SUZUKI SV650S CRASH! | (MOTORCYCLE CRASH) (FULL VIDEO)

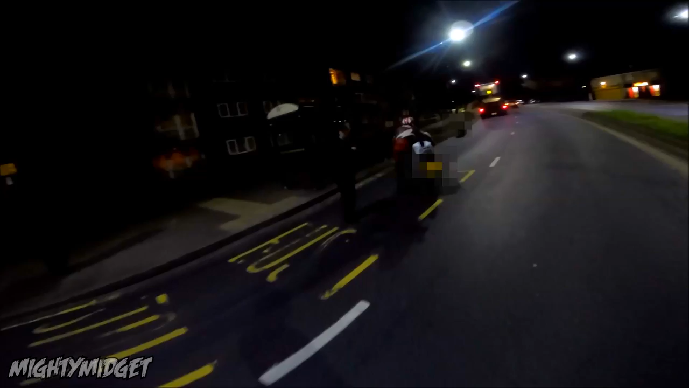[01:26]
Yeah No, no, I hit kerb I saw the bus pull down to two lanes Put my brakes on I just slid into kerb
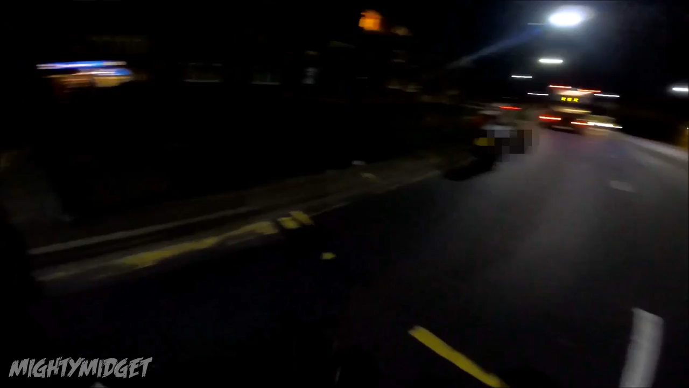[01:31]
I was going too far Yeah, I'm fine The bike will live Cheers for stopping me, cheers Yeah